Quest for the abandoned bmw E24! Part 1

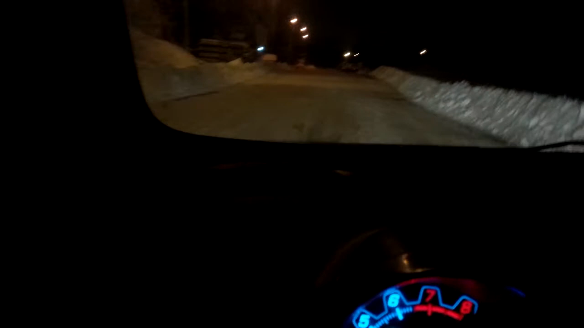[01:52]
Oh, oh, is that it? I think I just found the BMW. High beams on. Yeah, I found it. This is going to be a bitch to get out. And we just found the BMW. So,